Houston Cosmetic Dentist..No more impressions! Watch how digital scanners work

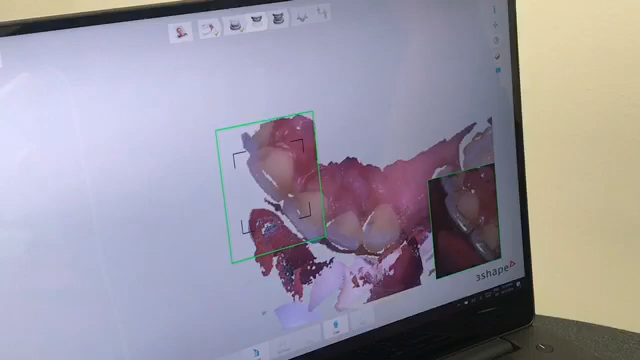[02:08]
every single detail of that tooth on the computer screen.